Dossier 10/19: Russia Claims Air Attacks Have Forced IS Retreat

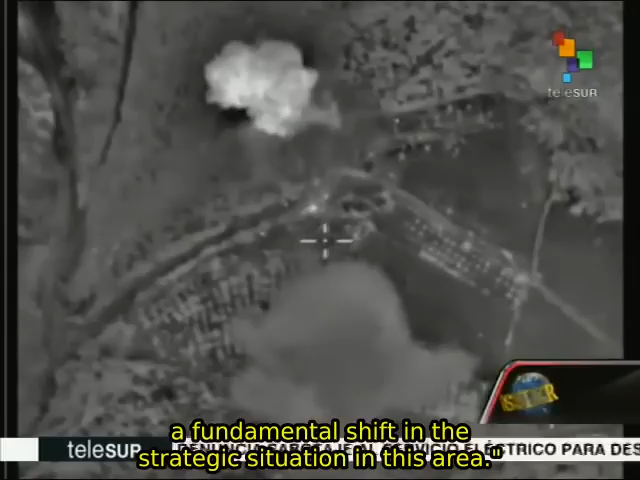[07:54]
Lo que estamos viendo son imágenes tomadas desde los aviones
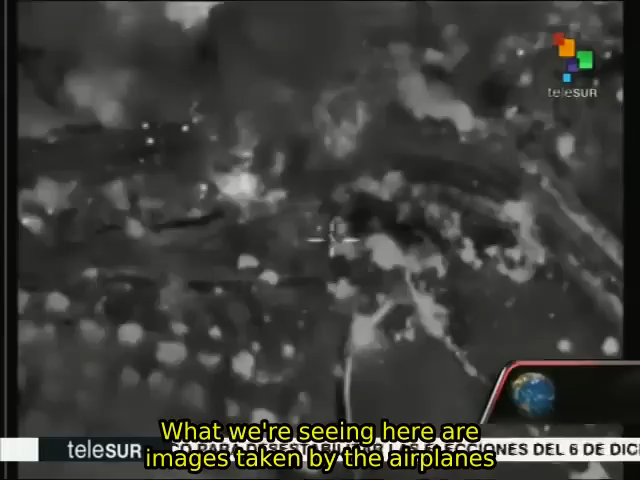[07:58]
en la búsqueda y selección de los blancos.